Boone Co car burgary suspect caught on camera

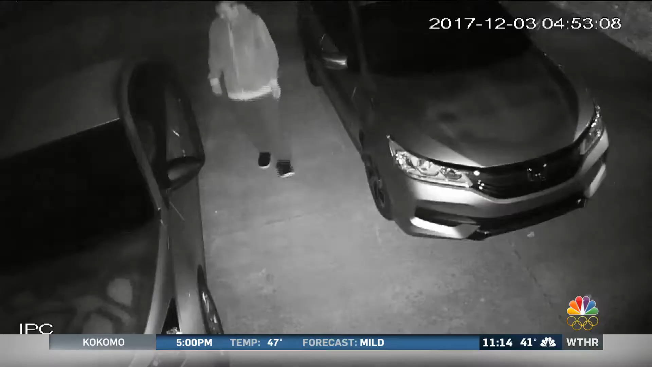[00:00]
Well, police think this man caught on camera is behind a string of car break-ins in Boone County. You can see this guy walking up to two different cars in the middle of the night earlier this month.
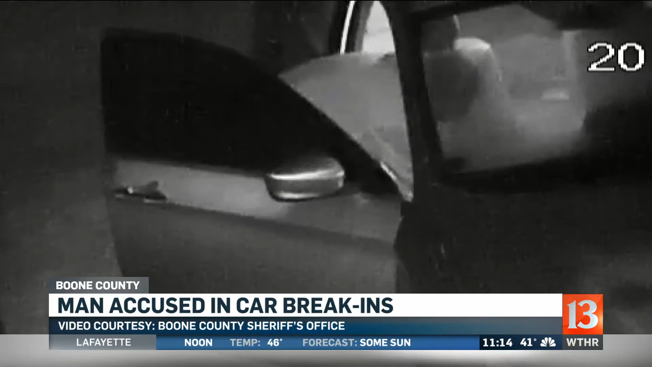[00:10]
The first one was locked. The second one was not. That allows the guy to open the door and get inside. Now, I want to show you a closer look at the person that investigators are looking for. You recognize this guy?
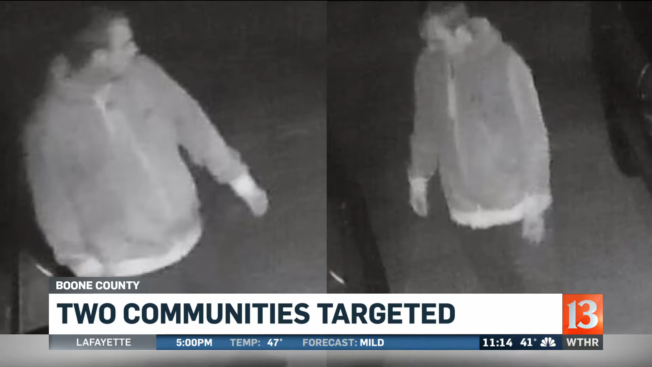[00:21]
The break-ins have been happening around Lebanon and in the town of Oulan. Call police if you recognize this person.